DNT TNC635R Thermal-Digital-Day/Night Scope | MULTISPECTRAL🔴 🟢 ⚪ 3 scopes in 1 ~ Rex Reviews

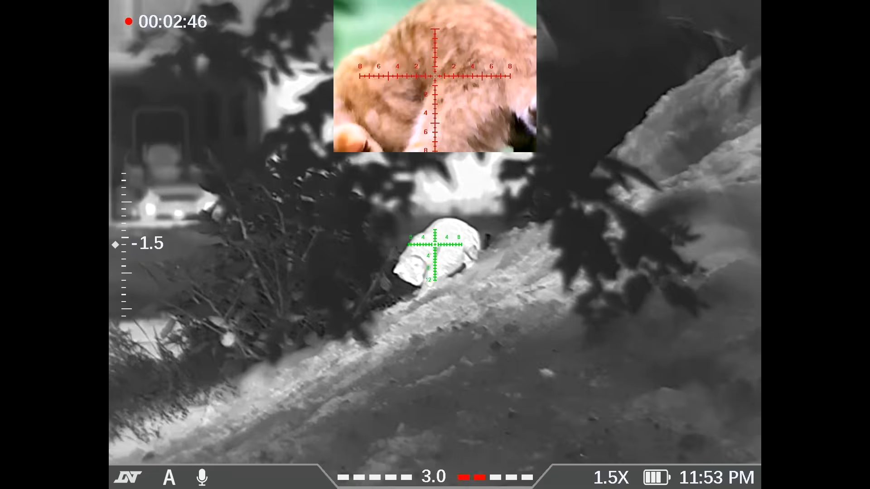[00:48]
See? I can identify which critter that is.
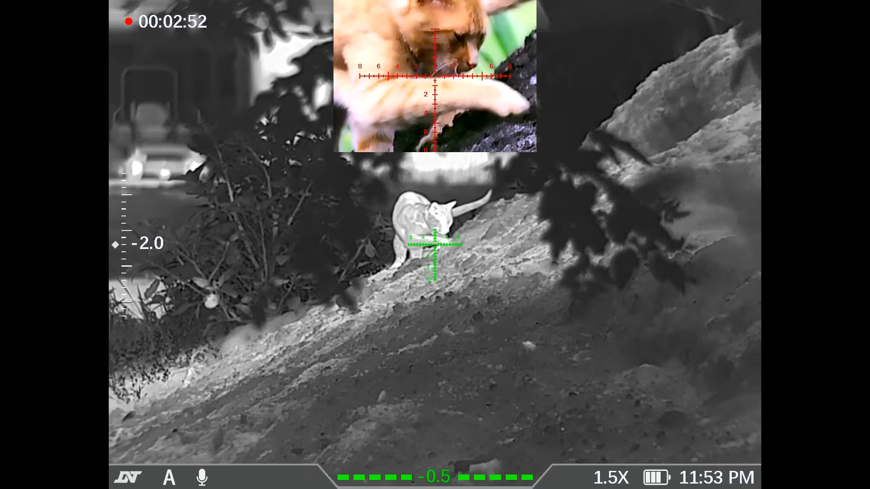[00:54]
That's Garfield.
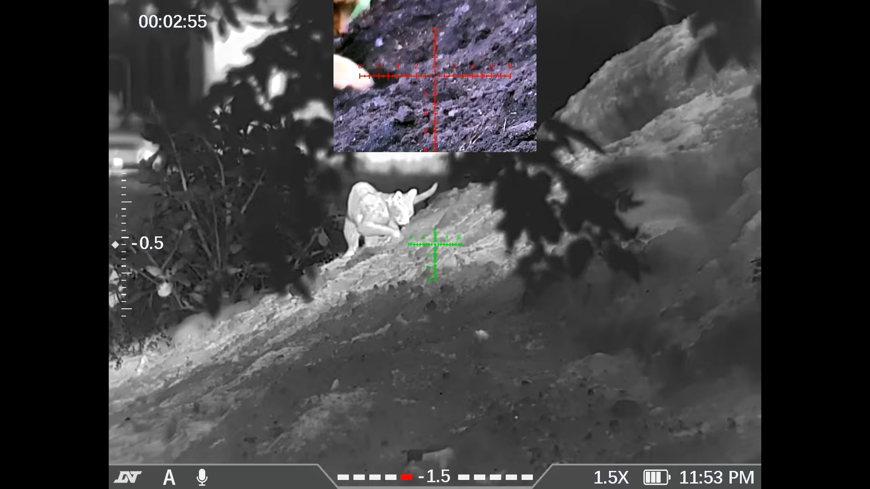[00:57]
Garfield because I can see full color and I got full thermal capability at the same time. Now how cool is that?
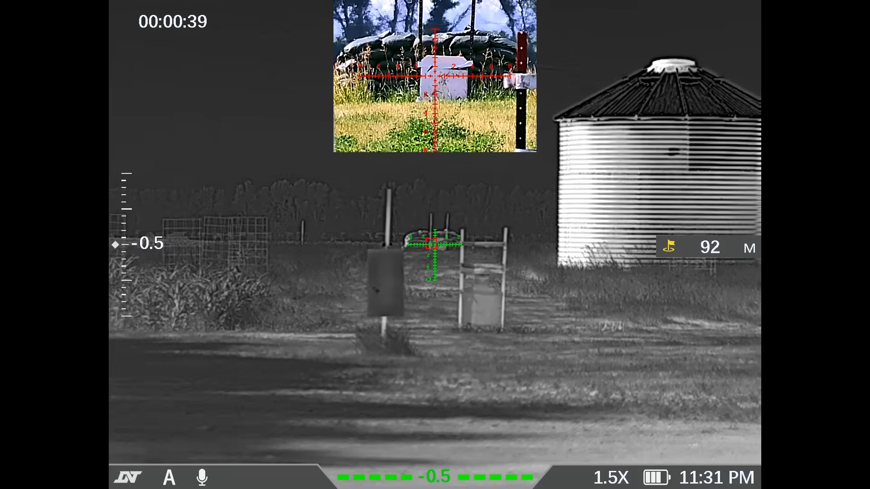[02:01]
So the laser range finder is accurate. Okay. I'm going to actually, now it's giving us a dope on the side there.
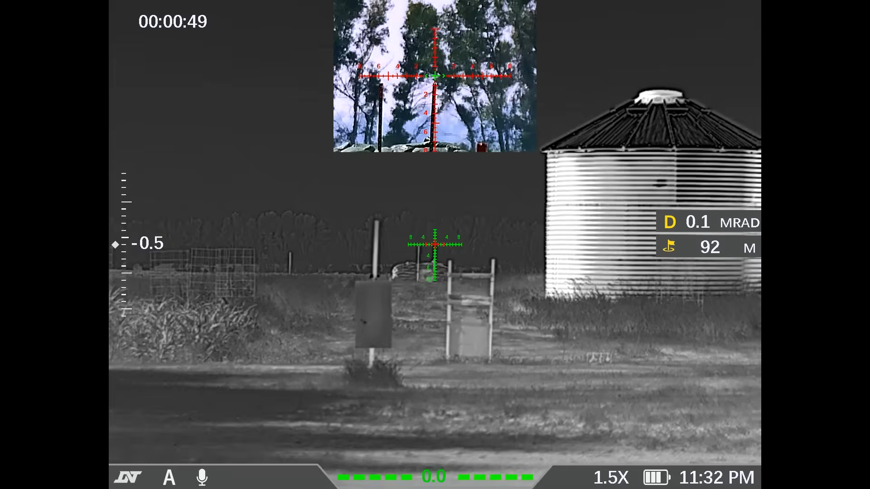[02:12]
So the laser range finder is connected to the ballistic drop compensator. So I'm going to get a new laser reading here.
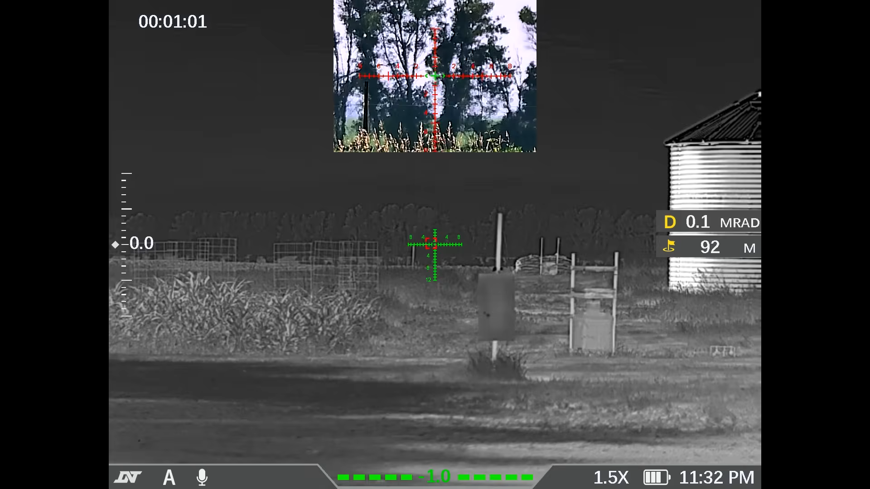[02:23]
I'm going to laser the trees out there and see if it can find, 721. Okay, good. So I'm going to hit it again. So I lock it in. So I hit the laser button one time to engage the laser.
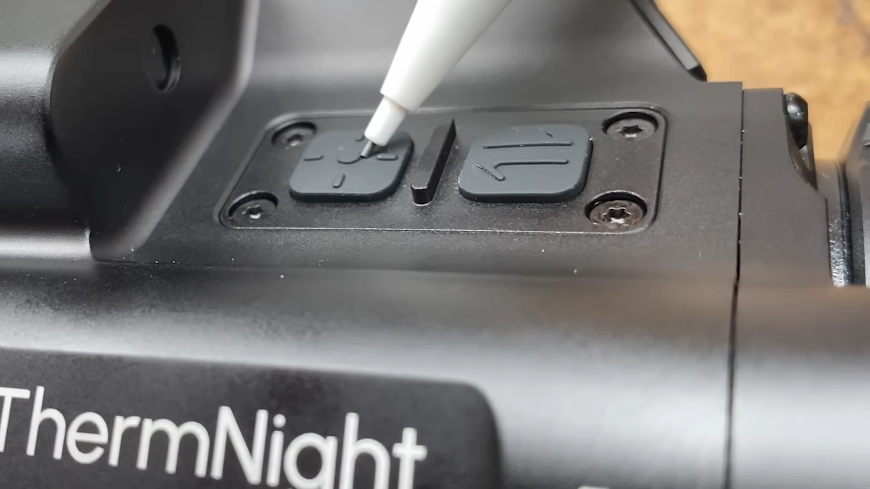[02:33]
It starts to read the distance to the target. I hit it a second time and it gives me my dope above the range reading. So 722 meters, 7.9 MRADS for the load that came in the optic.
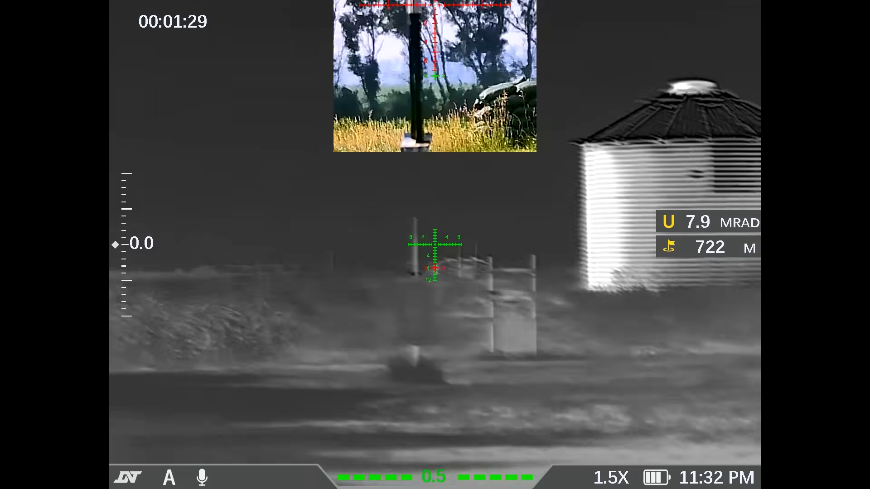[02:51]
And we'll review what that is when we go into the settings, when we do the full review. But it is giving me dope and a holdover point. So let me zoom in on the reticle.
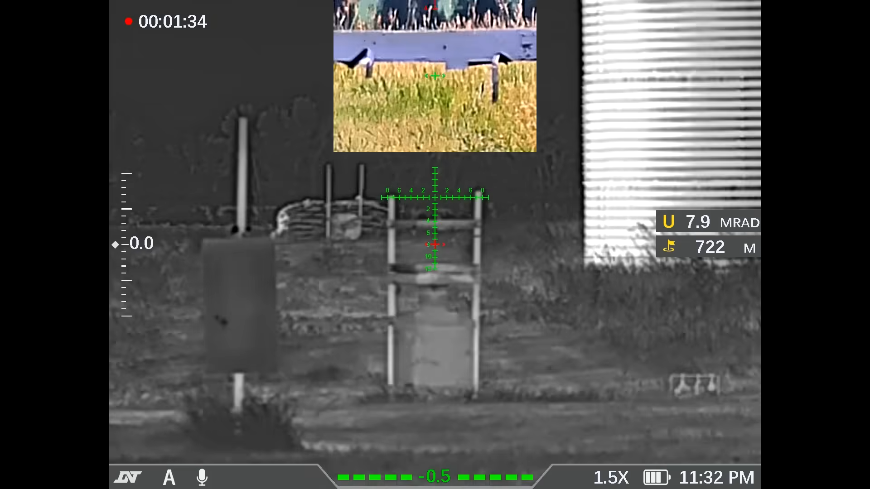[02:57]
Man, that's pretty cool.
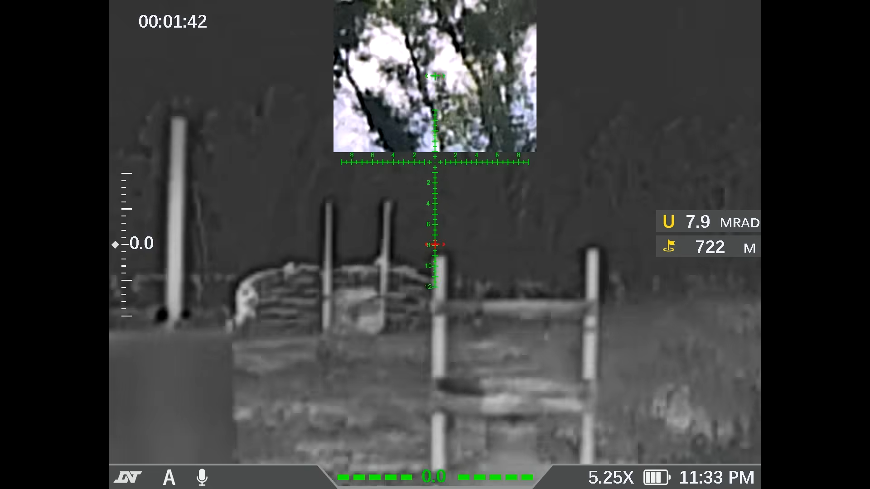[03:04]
So it's showing me with a red marker on a green reticle here, exactly where to hold. So 7.9 is highlighted on the reticle. So I employ the reticle holdover.
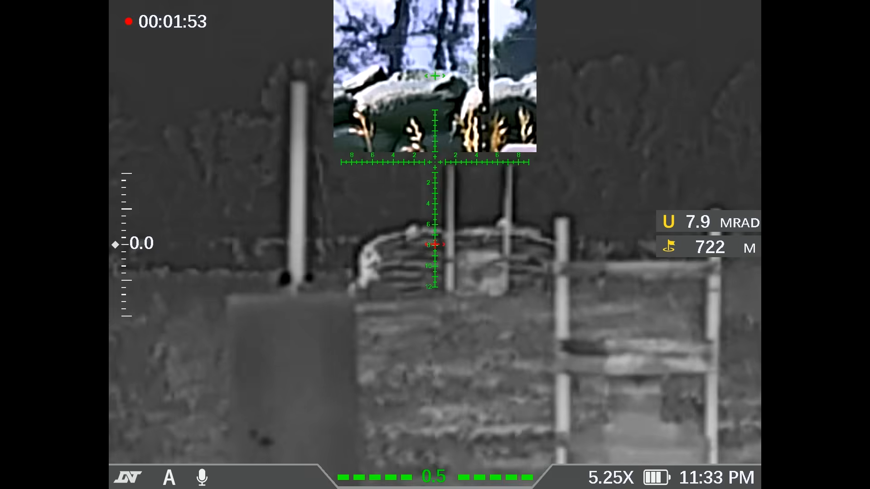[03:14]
That's pretty gosh darn cool. And so to come back down, so I can zoom in all the way.
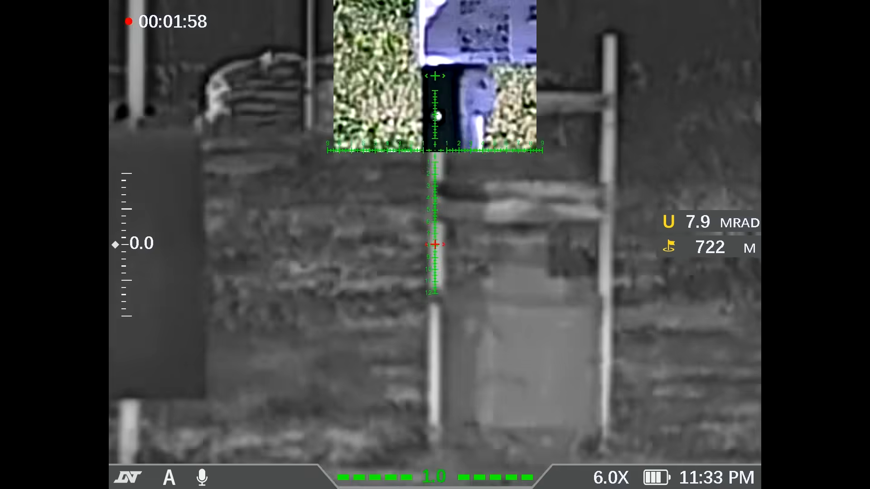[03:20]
Now on the thermal view, of course, our max magnification is 6.
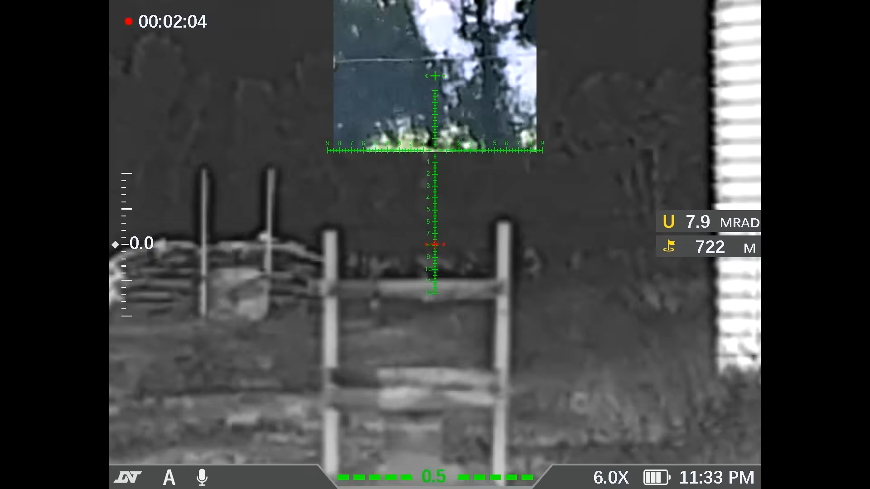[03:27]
So your reticle is going to be, you know, you're not going to be zooming in as much on the first focal plane reticle at 12 mils.
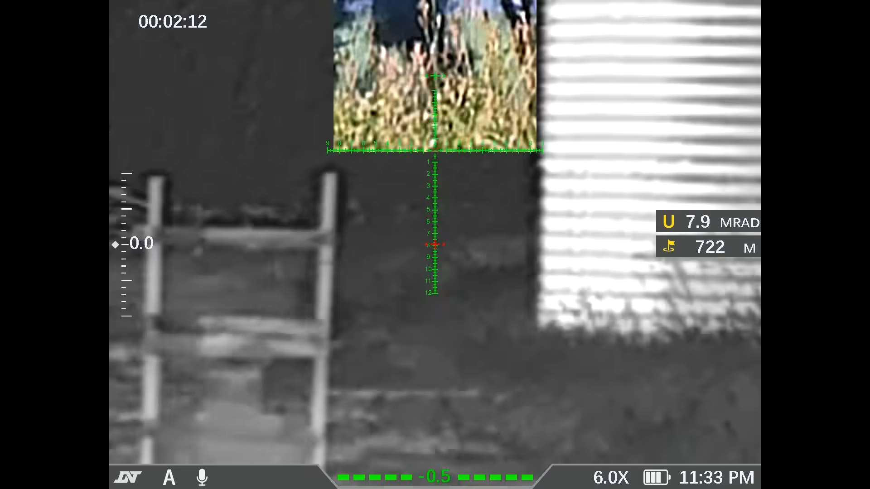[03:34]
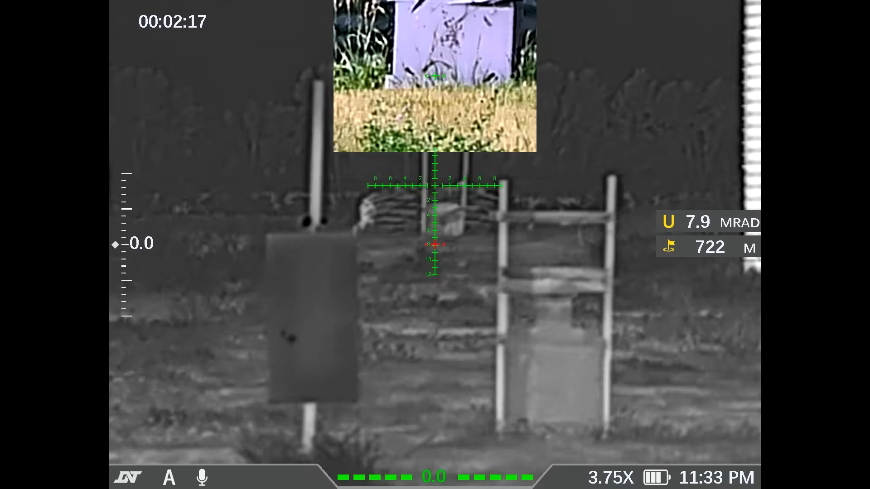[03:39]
But if we take it out of picture-in-picture mode, you're going to see a lot more of the reticle on the digital night scope part.
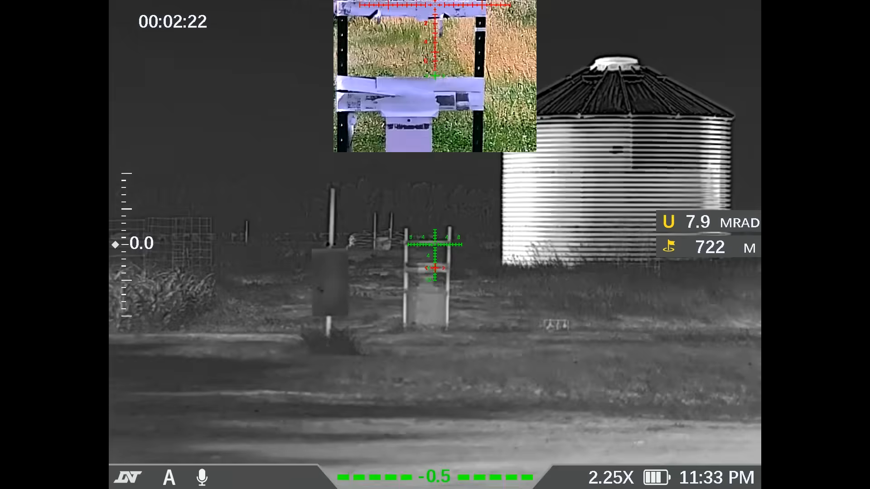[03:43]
Because it has a higher magnification. It starts at 5 power and goes up to 20.
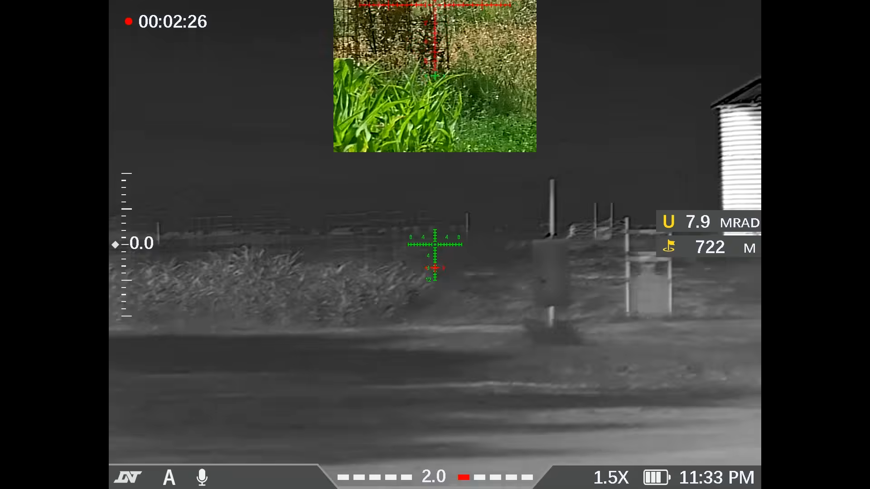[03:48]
So you're going to be able to zoom in on the reticle very well. So I'm just scanning here, trying to show you guys.
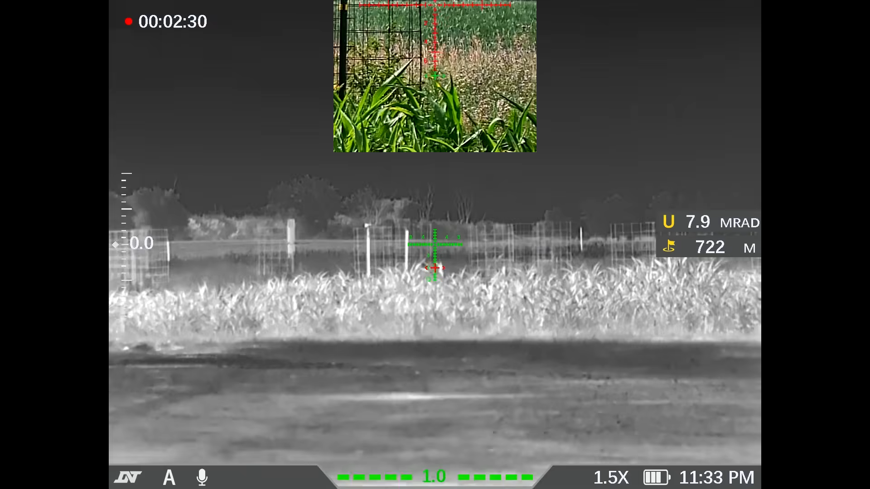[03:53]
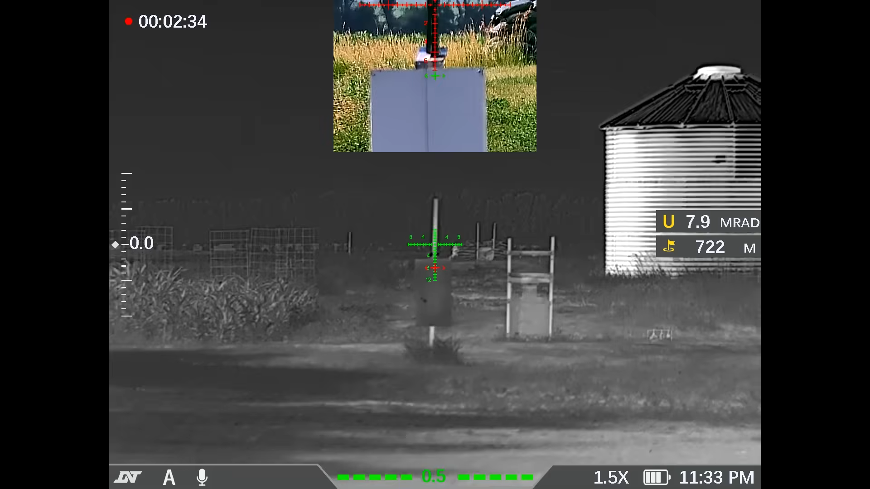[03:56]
Now, you see how the picture-in-picture, when I locked in our long-range target at 722 meters, it locked in to center the actual aiming point on the picture-in-picture view digitally.
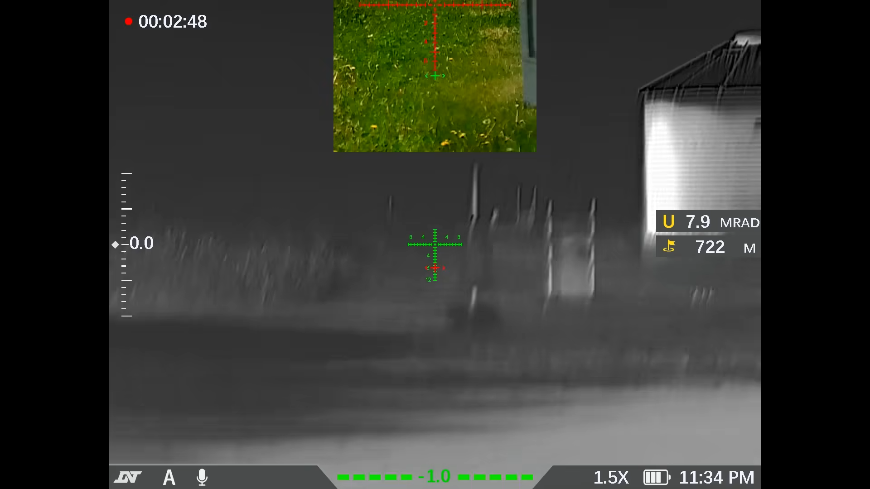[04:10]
So that's why you see the crosshair is like at the very, very top. Because the center where there's a red reticle,